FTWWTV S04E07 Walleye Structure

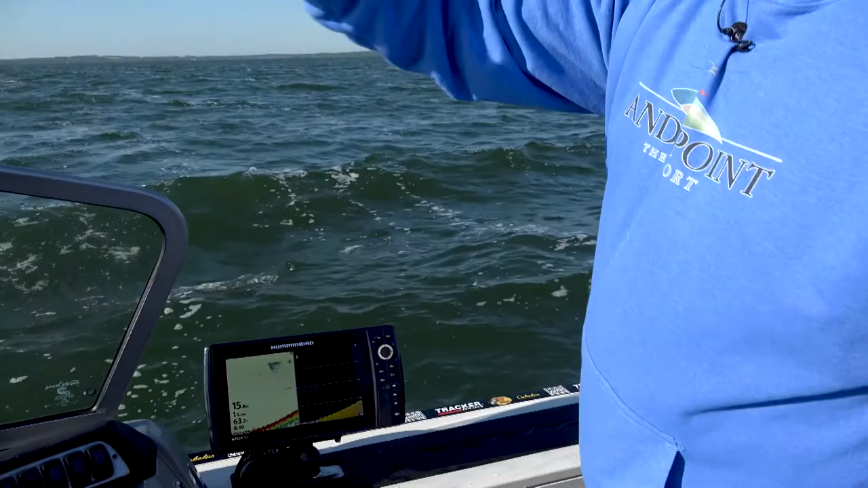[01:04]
Right in front of us is a big hump, a sunken hump, and it's going to go down to about 9 feet of water.
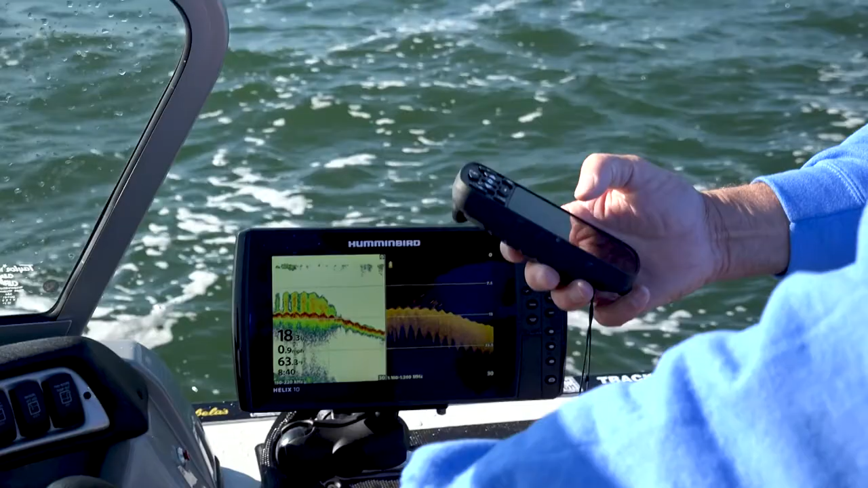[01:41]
I guess I'm going to deploy it first. Now I'm going to start right here in 18 feet of water, and you can see the hill climb. Walleye will often sit on that structure halfway up at the bottom or even on the top.
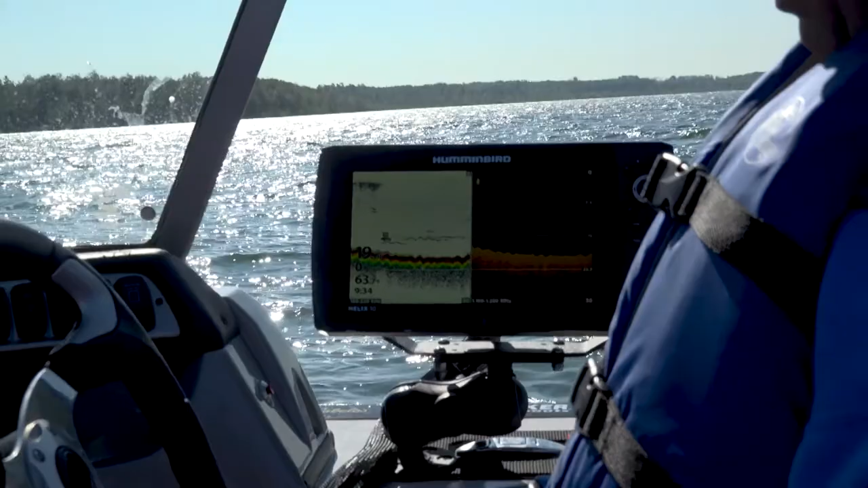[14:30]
So I've got the trolling motor moving now. Again, it's flattened out, but that's what the graph does. Once you get sitting on a spot, it just flattens out. So I'm hitting anchor now. The boat will turn into the wind. And we should be sitting right on that 16 to 18 foot edge. And we're going to jig it.